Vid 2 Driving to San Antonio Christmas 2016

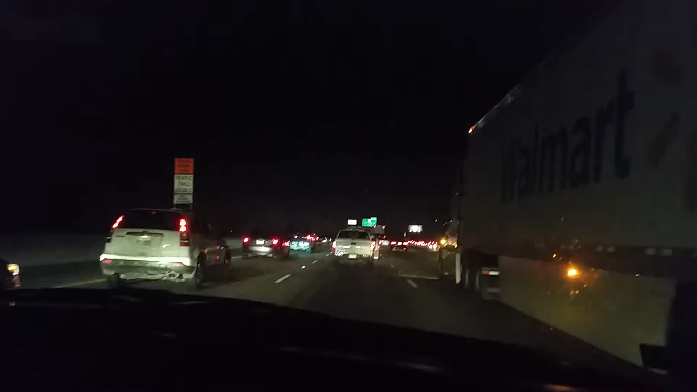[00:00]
All those lights you see are actually cars and more cars. Praise the Lord. John says he hasn't seen a reindeer yet. It's all cars.